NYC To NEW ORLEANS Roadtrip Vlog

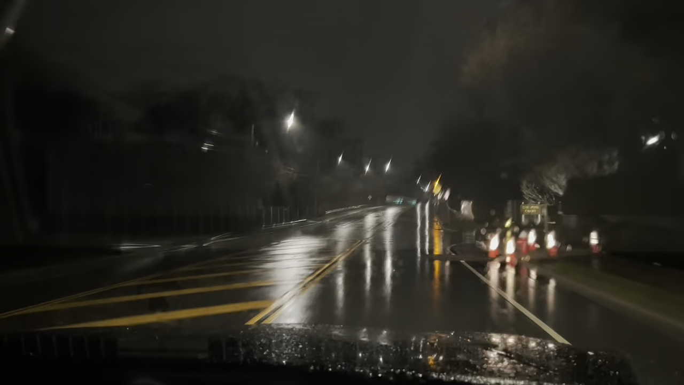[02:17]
I always loved how quiet the roads are at 4 a.m.
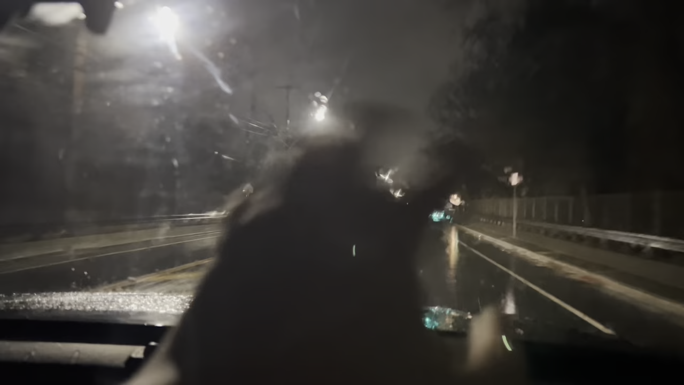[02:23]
I think I say this in every video when I pass by here, when we're going on an early morning road trip, how this street is like always so packed and now it's not. Literally no one else on it. Look at that. Nobody.
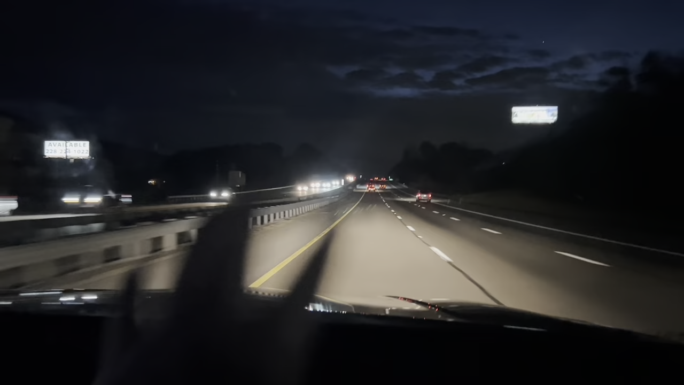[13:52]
all right guys so we are officially in like the smoky mountains area right now because we're seeing signs for like all the resorts in Gatlinburg and Pigeon Forge and the smoky mountains national park all that kind of stuff but uh we're not really going to be going there this trip unfortunately because that would be really cool to see uh we'll just have to make it another trip you guys know me and uh you can tell that it's all that it's getting really dark out now uh it's almost completely pitch black and when it is that would be really cool i can't believe we've been driving since
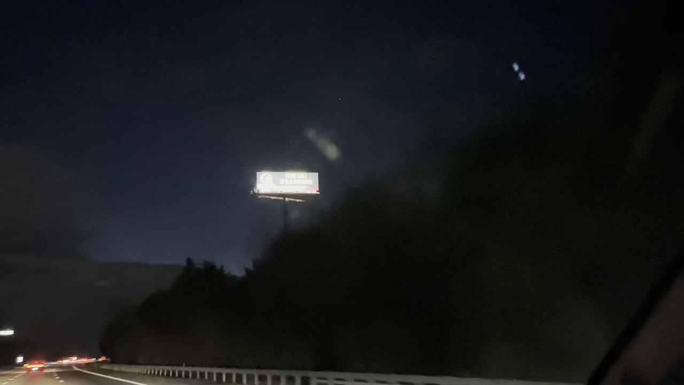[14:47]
it's like every couple miles there's a bucky sign that's so funny tomorrow morning we're gonna go to a bucky's in alabama all right guys so we are arriving up on knoxville right now uh i'm not really sure what knoxville looks like i haven't really heard much about it or never seen it really uh so i don't know if i'm gonna see like a cool skyline in the distance or something like that but if i do i'll definitely show you guys we got a little skyline over there that's cool
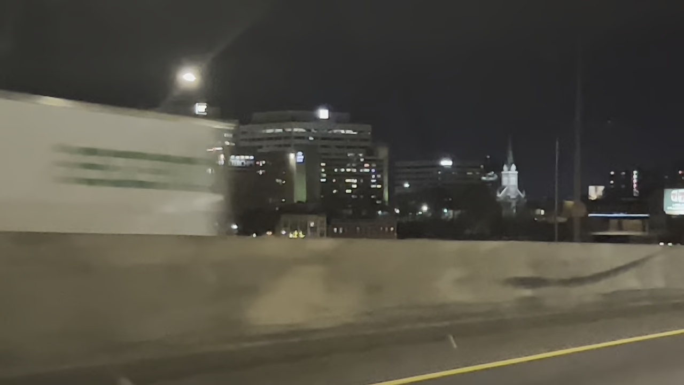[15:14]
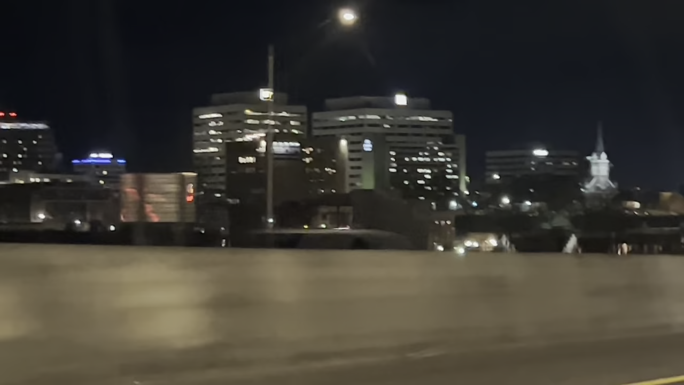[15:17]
i like that church looking building well we uh passed through the entire downtown of uh
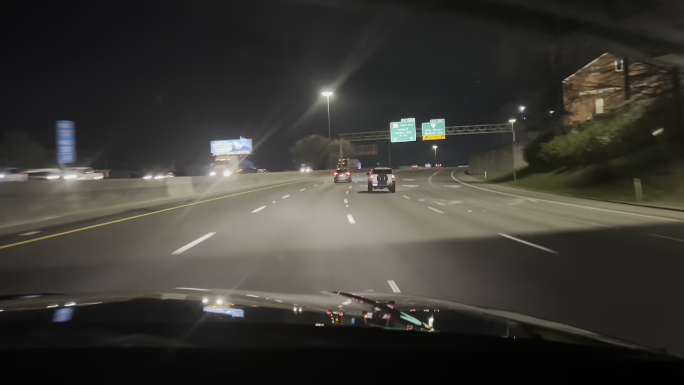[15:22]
knoxville tennessee and that was really really small compared to new york man i mean you're driving on the highways outside new york city you're following the new york skyline for miles and miles and miles here it was literally a minute it's so crazy man the size comparison between like cities in the south and the north it really is like a culture shock it's a whole different world down here man that's why i love it you know i'm excited to see it and we still got so much more left to experience
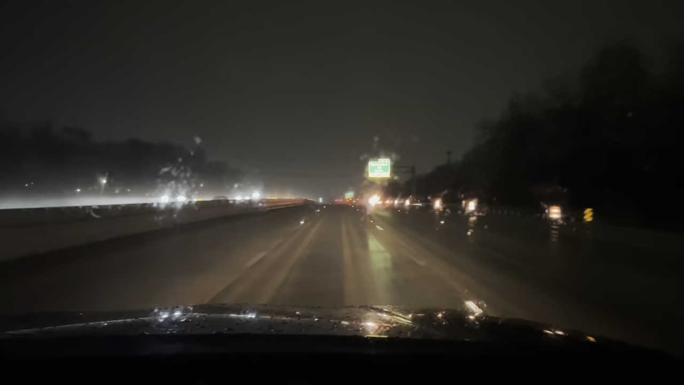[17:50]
these giant glowing crosses like straight out of a horror movie for real almost there guys we got about an hour left all right guys so we're in chattanooga tennessee now um so basically we're at the end of tennessee we're about to be in georgia for a little bit before we hit alabama then we're just going to try to find like the first hotel when we're in alabama but i don't know if you guys can see it but if you look over there you got lookout mountain which is a really really tall
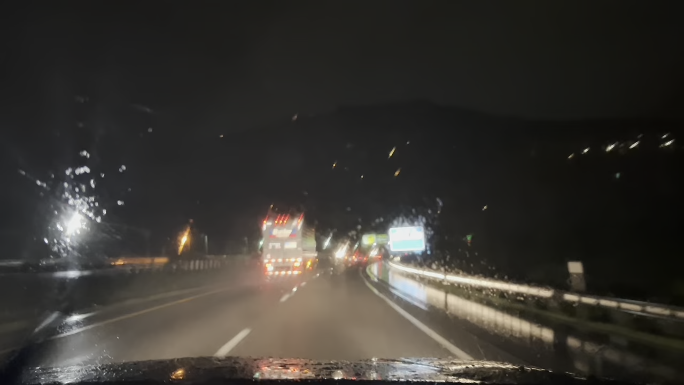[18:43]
right i lied to you guys there's look on that and i actually have a really good view of it right here so big
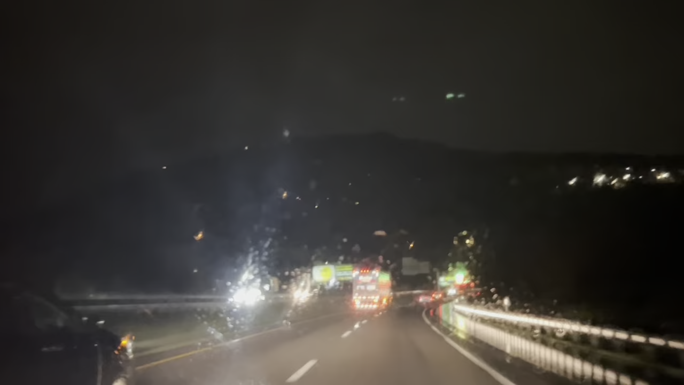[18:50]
from the top of it you can actually go to the top and look out over the three states and chattanooga and everything that must be really cool to do
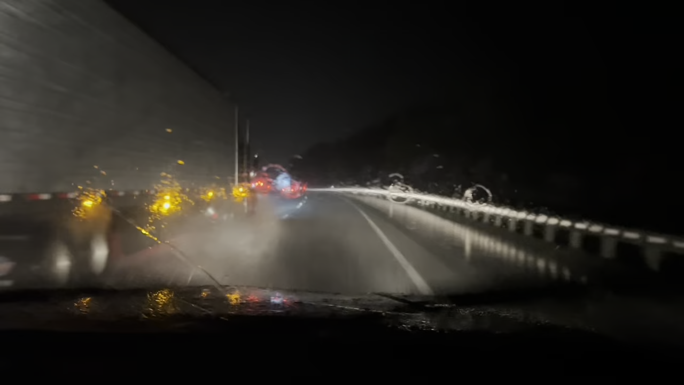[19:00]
guys it's lighting out so bad right now we can say goodbye to tennessee and hello to georgia oh yeah guys by the way i just thought i should point out um since we did cross into georgia we now are officially in the deep south so i think